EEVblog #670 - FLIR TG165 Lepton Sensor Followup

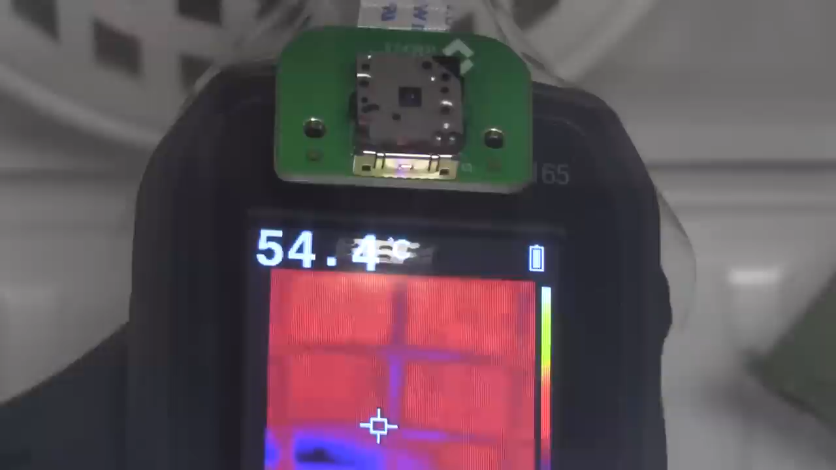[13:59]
So, let me, there we go, and I can no, I can't wave my hand, it's too far in, sorry. But we'll be able to see the shutter there. We'll be able to see it blink. So, it's just got a uniform field. As I said, there we go, it blinked.
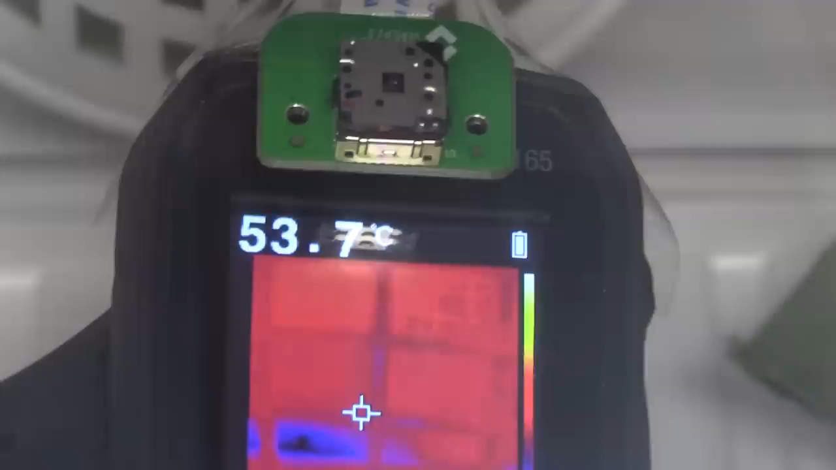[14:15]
So, let's see if it blinks again. You can see the image there changing. That's interesting. Oh, there we go, yeah, it only took 17 seconds. So, I think it might, that's certainly more frequently than,
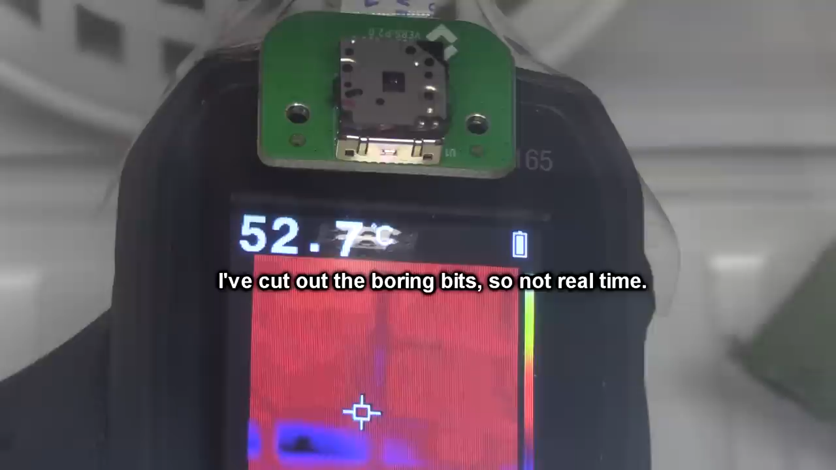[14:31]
more frequent than what I was getting before, but we've only got a couple of data points there. So, that doesn't help. Come on, yeah, there we go. Yes, 17 seconds again. Okay, well, it's a bit more than 17 actually. My stopwatch is, I have to reset it, but come on, you can blink. You can do it. Yep, there we go, 20 again. So, it seems to be doing it fairly consistently. Reset.
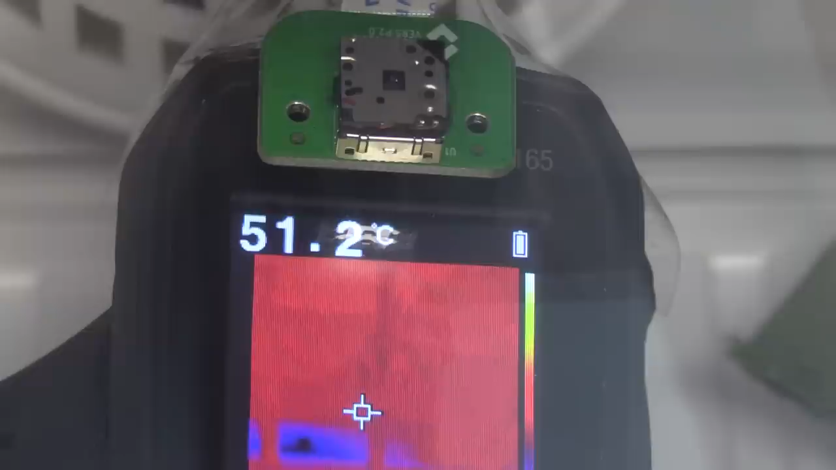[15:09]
On screen: spot 51.2°C
So, it's like 25 seconds by the time I actually start it, reset my stopwatch and start it again. Another 10 seconds. I think it might do it again. So, that's interesting data that that temperature inside, it would be ramping up inside the lepton sensor. It should do it right about now. Come on. Come on. Don't make a fool out of me. Although, you know, it's not going to be a linear ramp. There we go. That one took a bit longer, I think. But, it's certainly much more frequent than before. I think that's pretty much proven that, that it's certainly based on the ambient temperature,
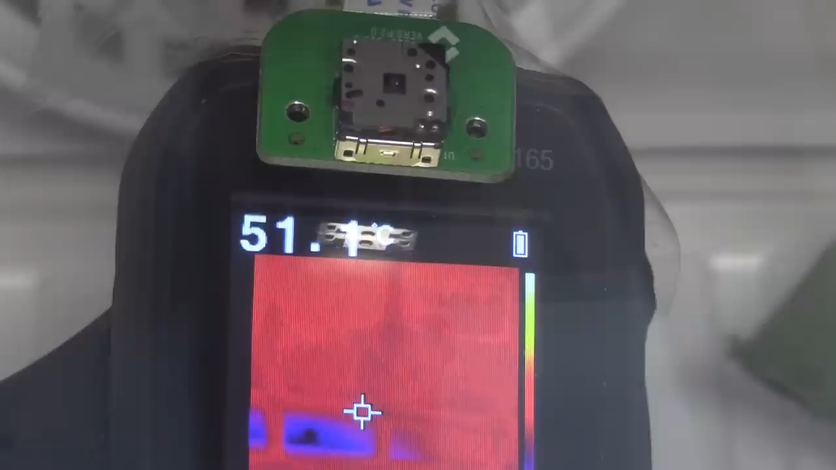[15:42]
is causing it to compensate more frequently. Because I can go for several minutes easily when it was at ambient room temperature and it didn't operate the shutter. There we go. That one took longer again. So, it's getting progressive, taking progressively longer, and once it reaches thermal equilibrium in there, like inside the lepton sensor is actually bought up to the same temperature as inside the thermal chamber. Then, well, yeah, I'd expect it to
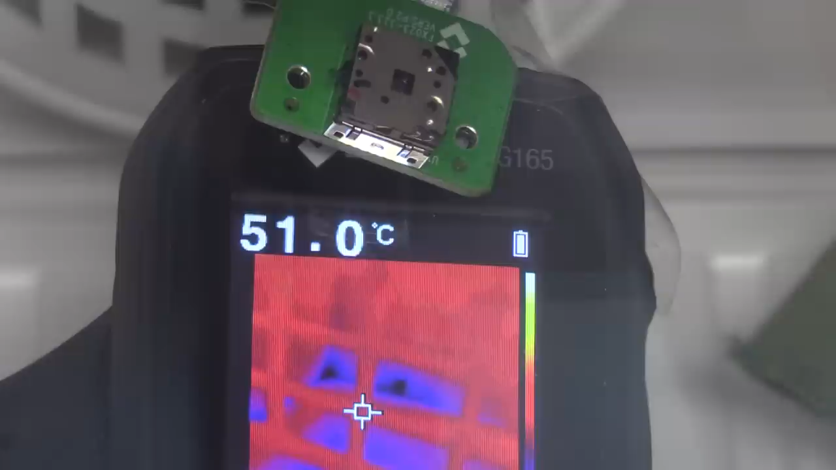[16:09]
On screen: spot 51.0°C
get back to just being the same update rate as what we got in the ambient. So, I think we've proven there that putting it in a ramping ambient environment does, well, pretty much exactly what you'd expect. You'd expect it to do more frequent compensation, because it's got an internal temperature sensor in that lepton.
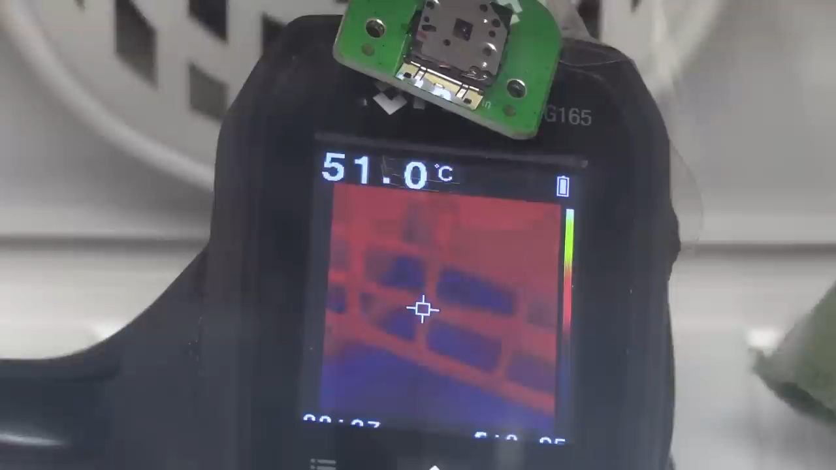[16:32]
On screen: spot 51.0°C
It knows there could be another like little SOT 23 temperature sensor on the PCB inside the main board. I don't know whether or not that, but I, basically the lepton sensor itself is capable of knowing when it needs that compensation. As I said, can send out a serial command telling the micro that it needs to do it, and the micro will decide if it wants to command that.
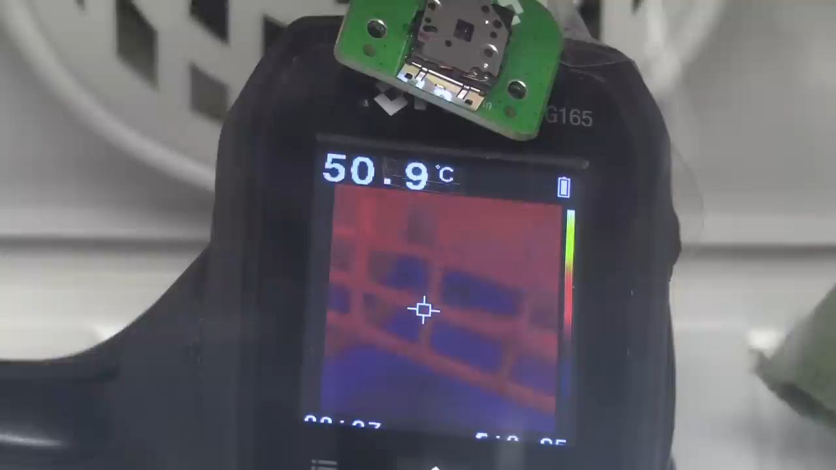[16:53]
On screen: spot 50.9°C
So, if you didn't want the thing to do that, we could actually disable that. You could probably hack the software to disable, or of course you could do a hardware mod to disable that shutter if you found it really annoying. And I've taken it back out here, and I expect it to update as it cools back down. It should update probably just as frequently as what it did before. There we go, that was our first one. I'm going to time it.
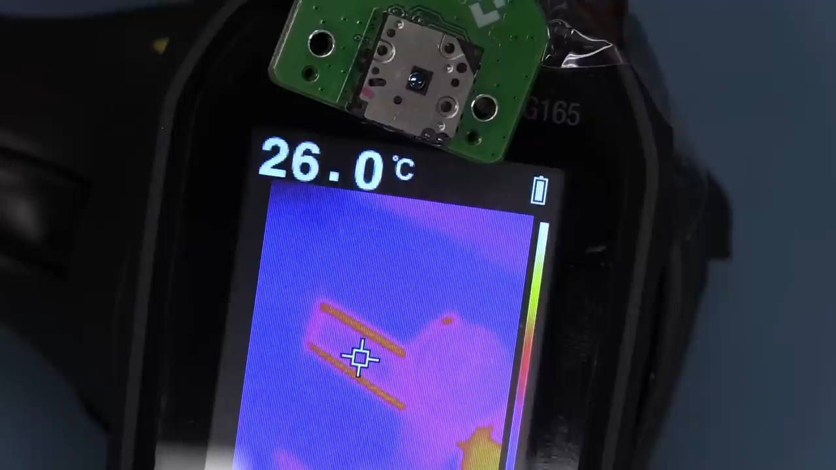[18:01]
On screen: spot 26.0°C
It's, uh, yep, so it's well and truly a happy little camper sitting there thinking I don't need to do any correction whatsoever. Not a problem. I'm happy with this ambient, uh, non-changing ambient temperature. Nothing's drifting. Everything's just hunky-dory inside my array. Eh, I'm not going to wait any longer. Yeah, this is ridiculous.